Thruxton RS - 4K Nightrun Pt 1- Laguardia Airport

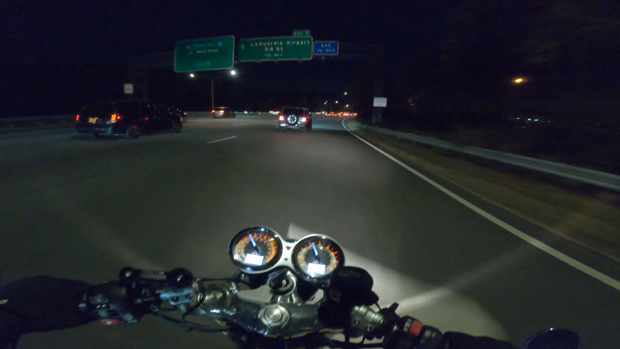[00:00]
There's a biker. Maybe he's thinking about the same thing. Probably not. Alright, we're gonna check out Terminal B first.
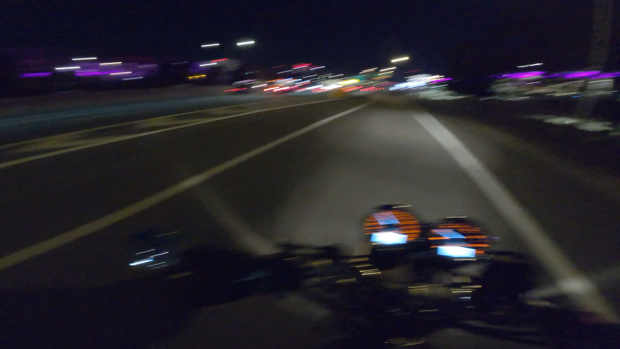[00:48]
It's this one, Terminal C. Look at that.
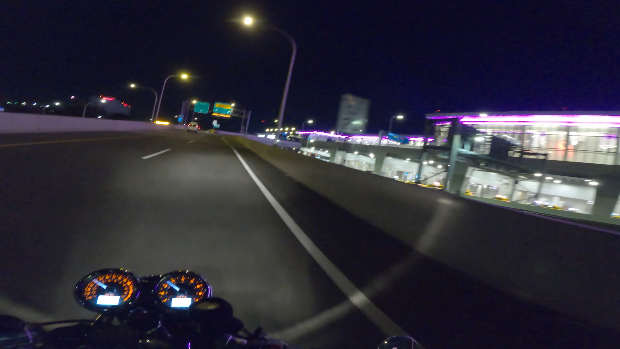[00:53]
I guess they're still renovating a little bit.